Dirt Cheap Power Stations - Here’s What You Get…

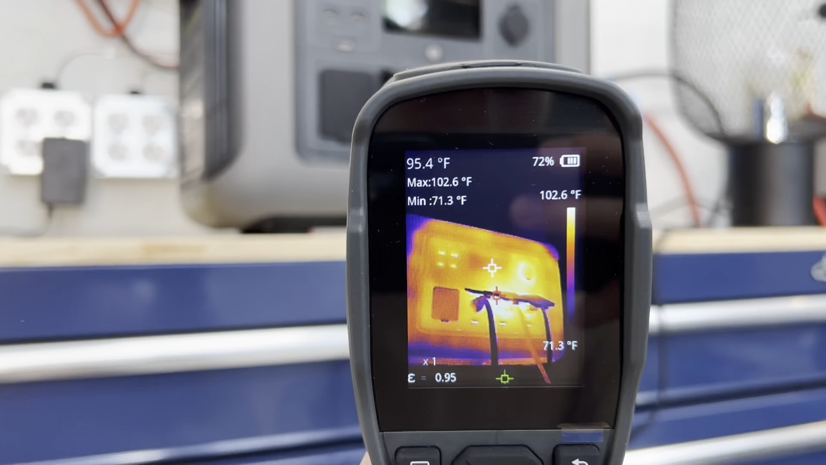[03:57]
On screen: spot 95.4°F, max 102.6°F, min 71.3°F, scale top 102.6°F, scale bottom 71.3°F
obvious hot spots i mean the plugs were pretty warm like the surface right here but there was nothing you
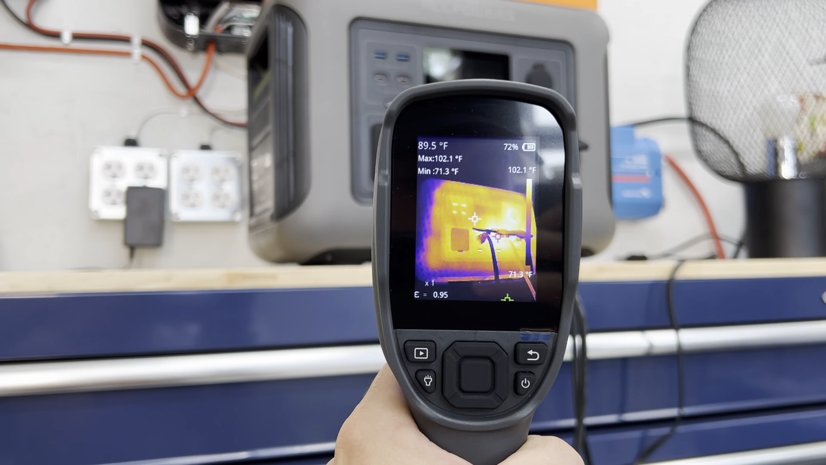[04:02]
On screen: spot 89.5°F, max 102.1°F, min 71.3°F, scale top 102.1°F, scale bottom 71.3°F
could see that was overheating so whatever was going on must have happened deep inside what's really weird to me is that when a unit overheats it should